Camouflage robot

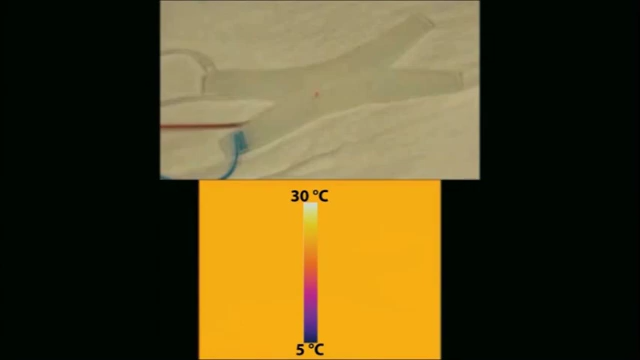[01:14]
On screen: scale top 30°C, scale bottom 5°C
We controlled the temperature of the dyes pumped through the robots to simultaneously change their visible and infrared colors,